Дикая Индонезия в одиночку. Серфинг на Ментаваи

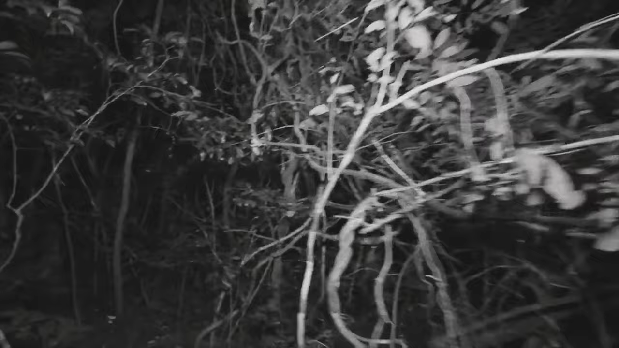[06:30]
Слышал разных животных и насекомых. В полной темноте я не видел, куда наступаю. Заросли становились все гуще, а тропинки начали раздваиваться.